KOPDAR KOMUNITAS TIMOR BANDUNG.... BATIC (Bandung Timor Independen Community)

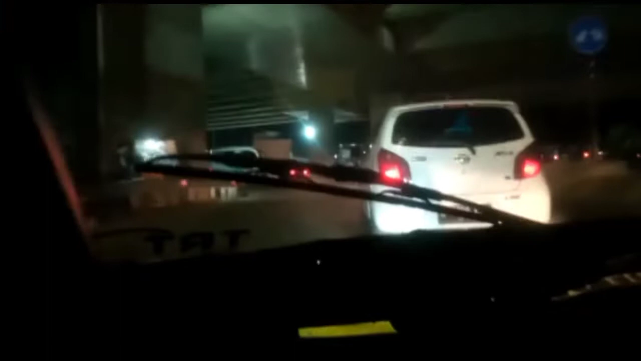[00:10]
Oke guys, kita berangkat menuju Kopdar Batik di Pujasera Pemkot Cimahi. Let's go. Gaskeun.
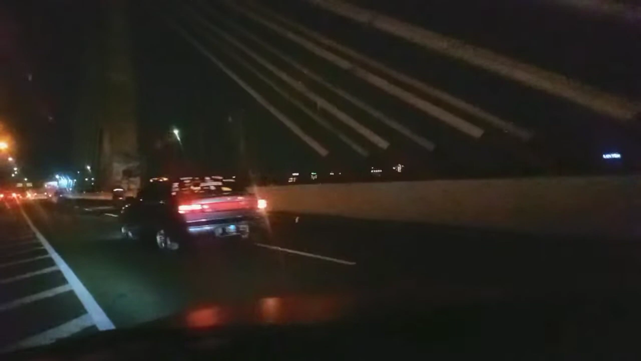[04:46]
Pasopati. Lanjut kita bikin shoot. Nah guys, untuk mobil yang di depan tadi, yang ini punya Om Ipan. Yang
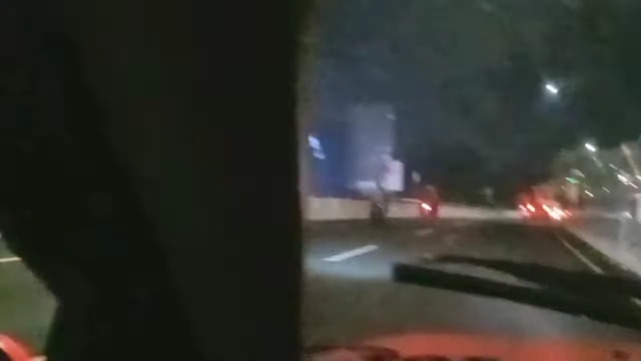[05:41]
Dan di belakang saya masih ada yang ngikutin nih, Om Uci.